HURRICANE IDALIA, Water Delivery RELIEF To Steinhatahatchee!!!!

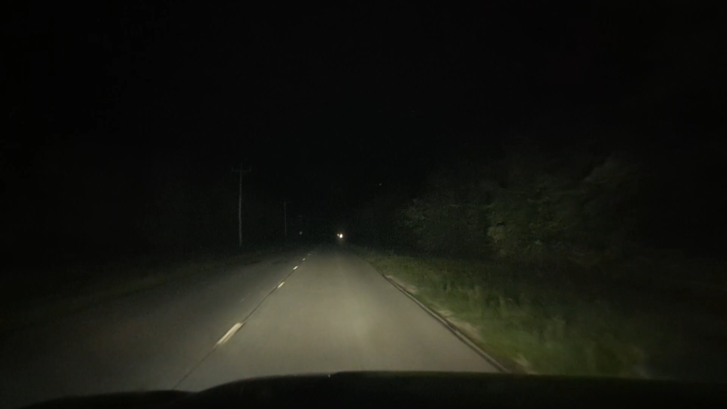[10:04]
What are they called? It's called Keaton Beach in Perry, Florida. Yep, and we are going down this windy road, and I'm telling you, it is pitch black. No power at all on this road, and we passed a couple safety places. We will swing by there We do have a truck full. See, look right here. Dangerous intersection.
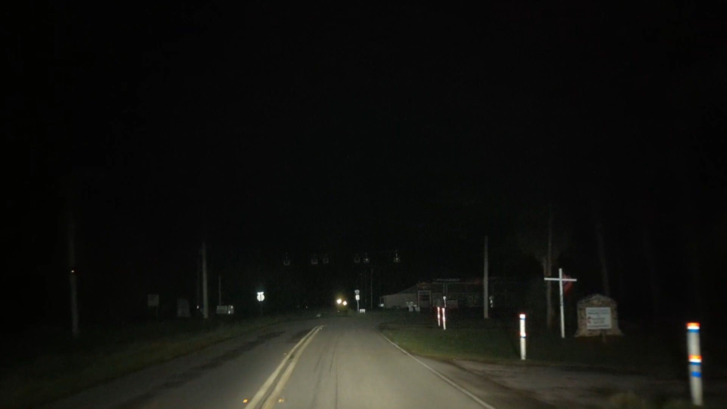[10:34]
Look, this right here is supposed to be lights. Right here.
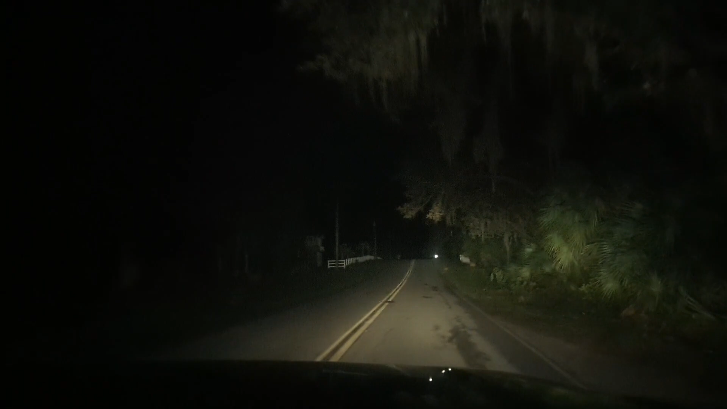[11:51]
Those poles are all broken. Okay, so there is...
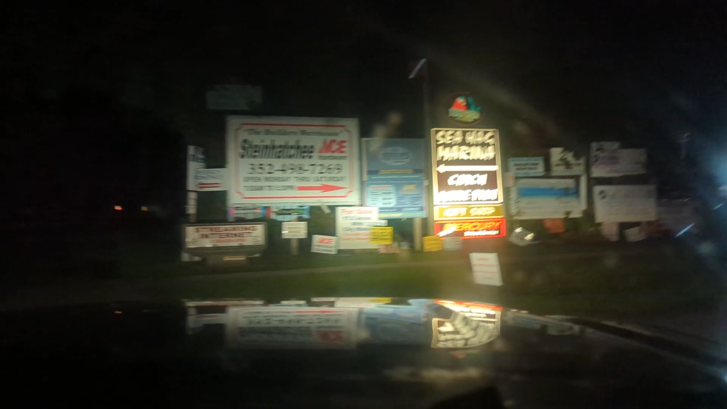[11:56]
Oh, I think that's a bathroom, that truck over there. Yeah.
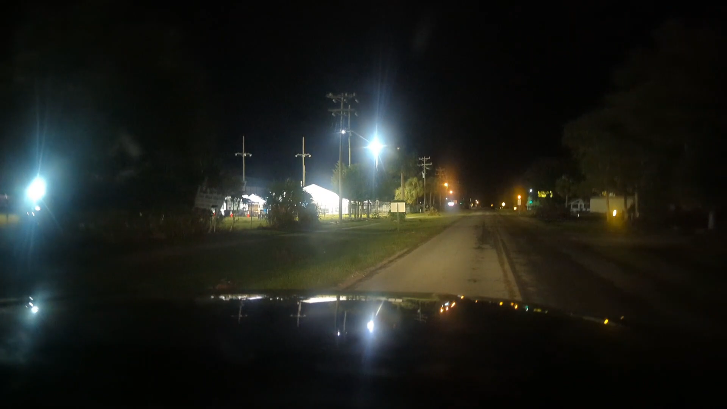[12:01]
All right, so there is a place right here. Since it's so late tonight and this whole neighborhood is without water, lights, electric, anything, we're going to see if we can drop it off here. Oh, it don't look like anybody's there.
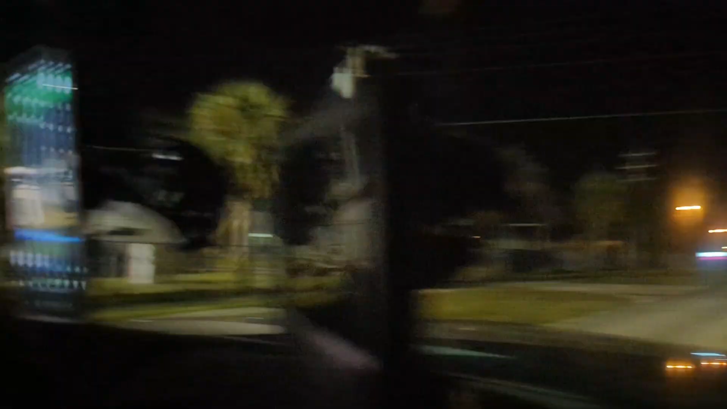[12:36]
You can't get in? Yeah. Horrible footage, but these are cop lights up here. We're not sure if they're blocking off, but we're going to ask where we can drop this water off, because that place was not a drop-off location. It wasn't a pickup.
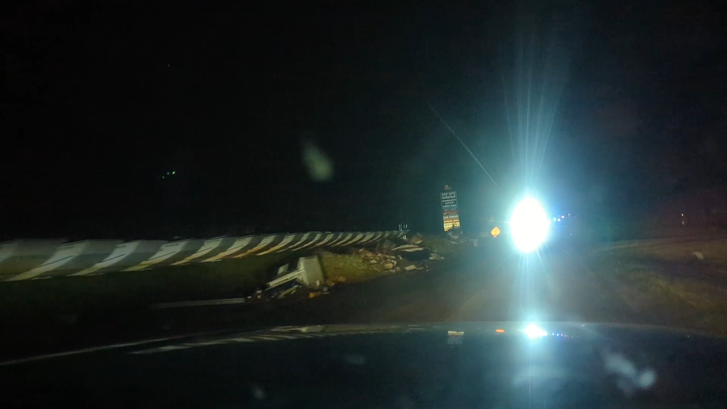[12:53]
Oh, wow. All this stuff over there. Holy cow. That all came out of all those businesses again. Wow.
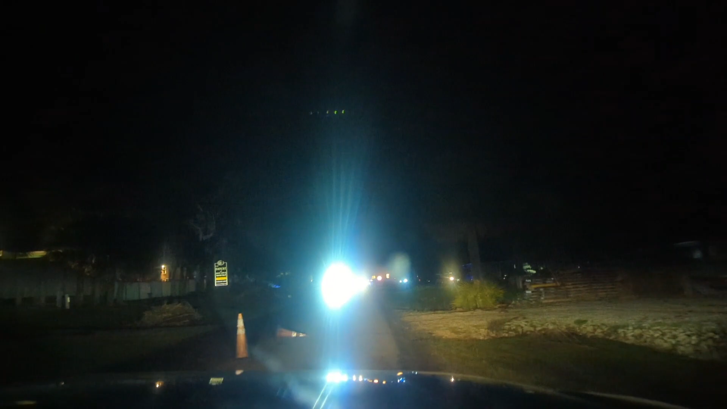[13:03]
That's right. Be careful. I think they're just drifting traffic. Oh. With all this.
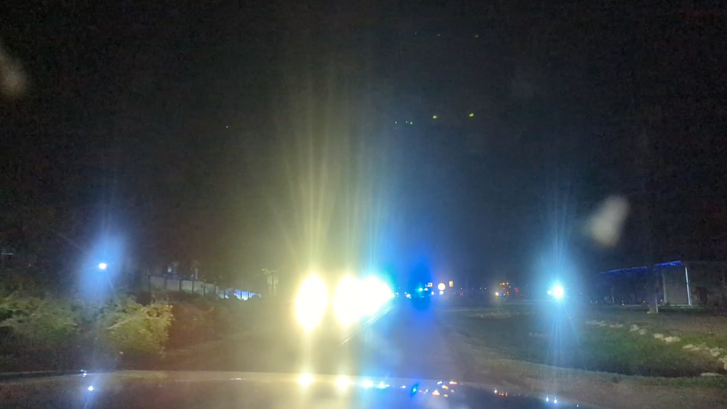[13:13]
Yeah, I know. Yeah, we gotta come back during the day. We should have came here during the day.
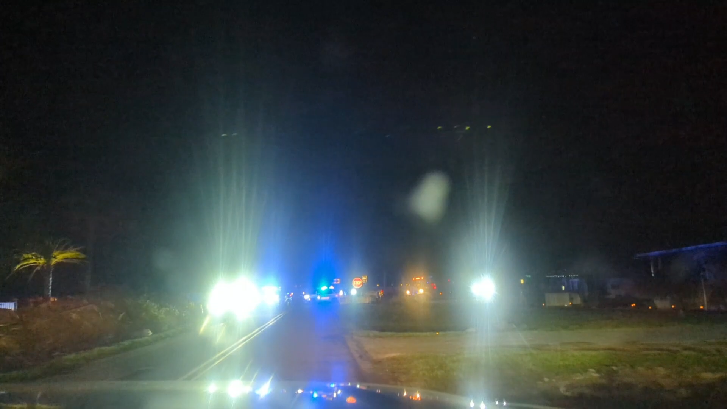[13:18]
Yeah. No kidding. Yep, they're gonna ask us what we're doing.
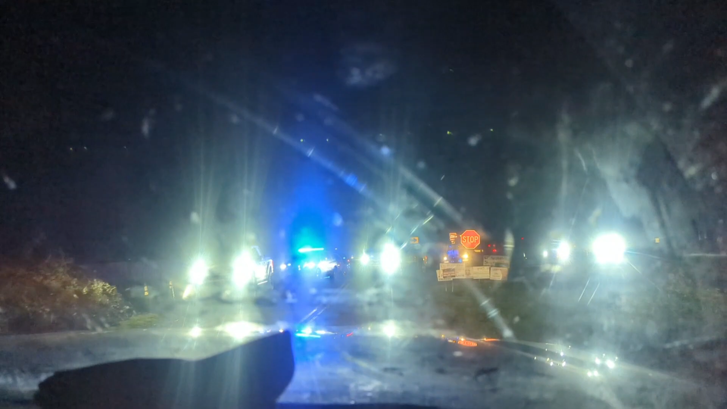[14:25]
That's all police. Well, and a fire truck.
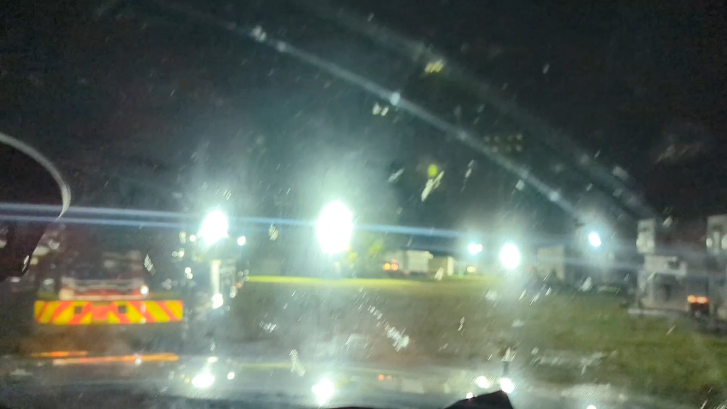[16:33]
I don't see anybody out. There's somebody down there.